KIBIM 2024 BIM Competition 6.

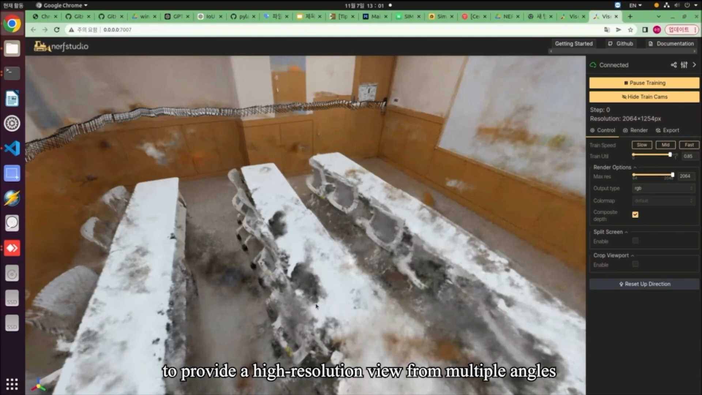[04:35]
This transformation not only showcases Nerf's capability to provide a high-resolution view from multiple angles, but also underscores its potential as a practical
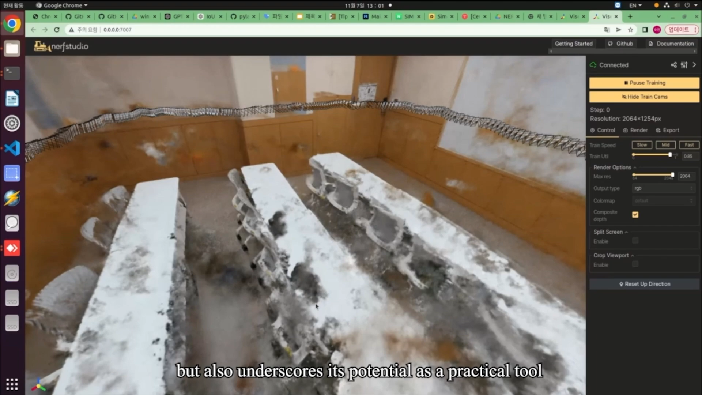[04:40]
tool for accurately visualizing construction sites with minimal equipment.
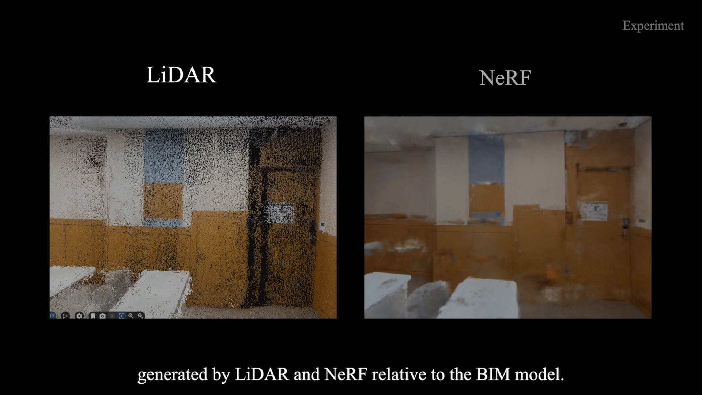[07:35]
To do so, we first implemented a virtual reconstruction of the classroom using LIDAR,
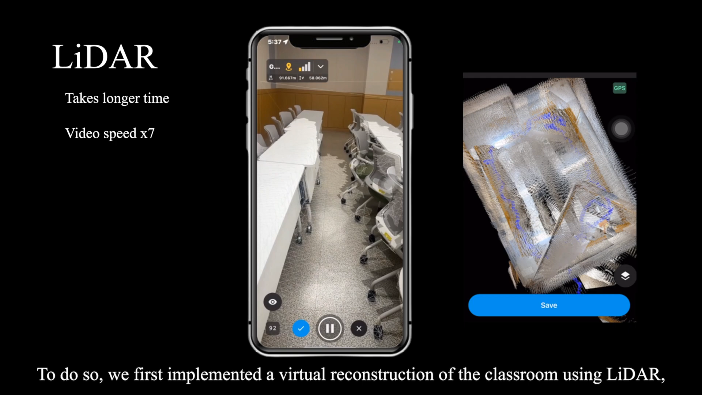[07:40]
capturing the spatial configuration and dimensions as precisely as possible.
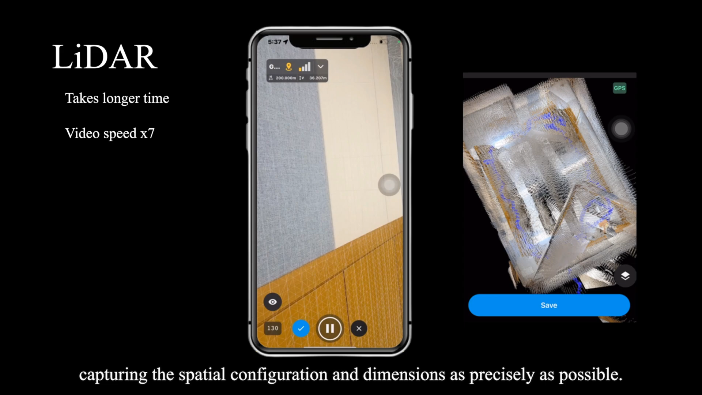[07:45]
Separately, we use Nerf to create a similar virtual model,